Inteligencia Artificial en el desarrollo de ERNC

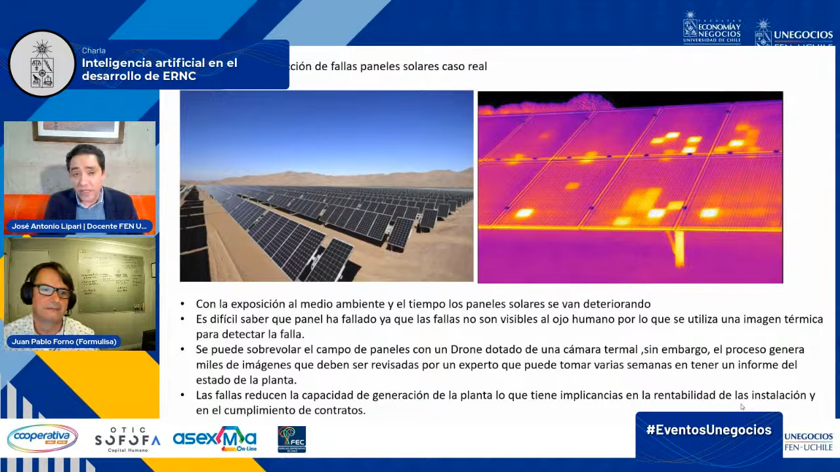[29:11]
Bien, lo primero, tengo que explicarles un poco cómo funciona el problema de los paneles solares, ¿ya? Bueno, los paneles solares en teoría tienen una vida útil que está en torno a los 25 años. Ya eso es lo que te dice el fabricante. Sin embargo, pueden fallar en cualquier momento. En el mes 1 de la instalación puede fallar un panel por A, B o C motivo. La exposición al medio ambiente hace que los paneles solares fallen puede ser por contracción y dilatación, puede ser por un golpe, en fin, diversos motivos hacen que un panel solar falle, ¿ok?
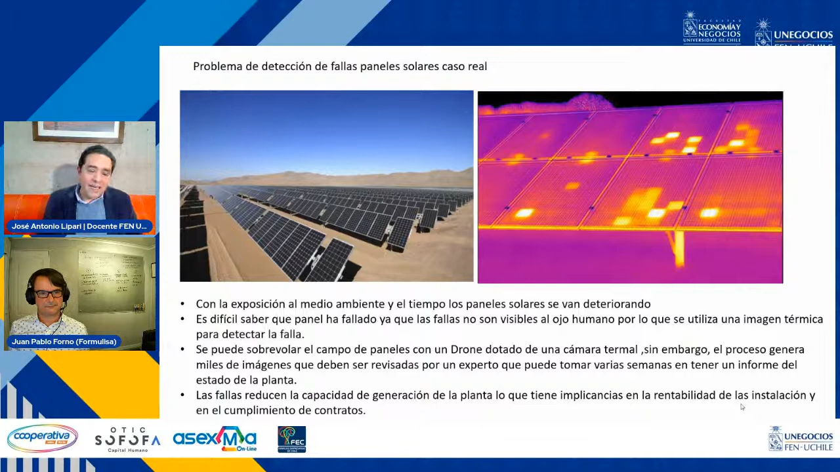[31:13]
Por algún motivo, se están calentando más de la cuenta. Y por lo tanto, yo con una imagen térmica podría detectar cuáles son los paneles que están bien, cuáles son los que están mal. Bien. Ahora, evidentemente, como decía Juan Pablo, pasar revisando estos paneles con una de estas cámaras térmicas, caminando por una extensión que tiene varios kilómetros cuadrados, sería una locura.